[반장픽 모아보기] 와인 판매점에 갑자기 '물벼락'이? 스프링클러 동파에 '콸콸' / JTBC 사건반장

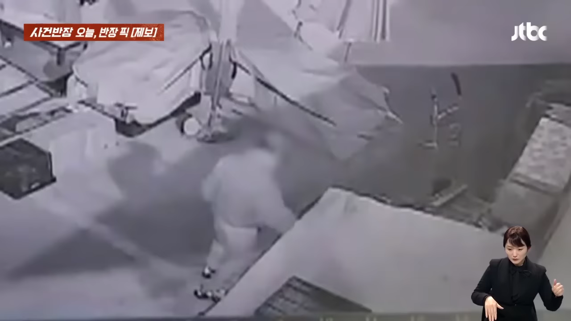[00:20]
안으로 손을 쑥 넣고 뭘 챙기는데 바로 생선입니다 생선
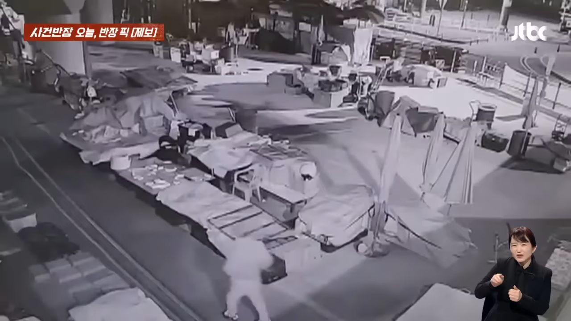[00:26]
다시 뒤로 돌아가면서 주변을 스캐닝하는데 그 와중에 비린내는 싫었는지